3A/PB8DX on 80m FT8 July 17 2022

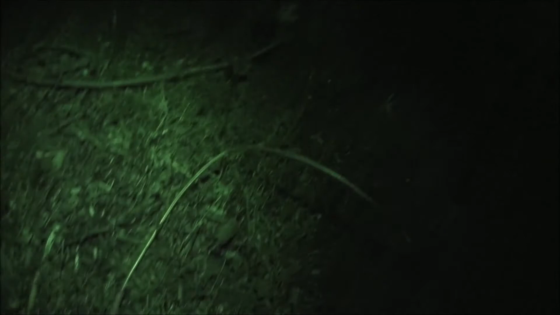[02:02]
LMR 400 and there's the wireman choke ballon and normally this gets done in about 30 minutes or so Maybe an hour to get everything all set up in the
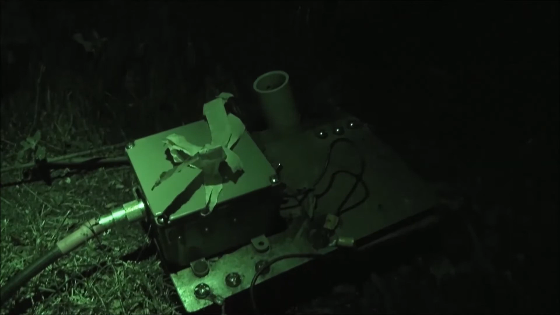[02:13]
Fall but to do it here in July was pretty unique. I only ran two ground radials.
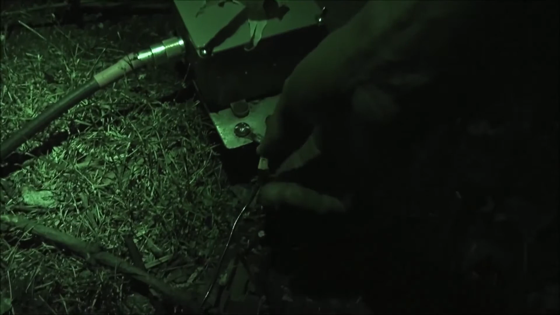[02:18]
I went ran one to the
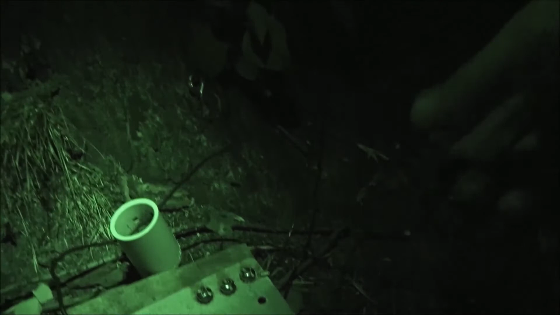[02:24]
East and I ran another one here to the west and here's the War itself because that's always suspended from the tree, but it's normally disconnected from all this I even ran the the ground wire to the ground rod and And
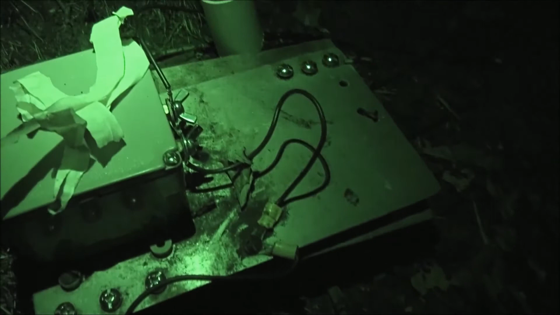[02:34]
worked Monaco on 80 meters in July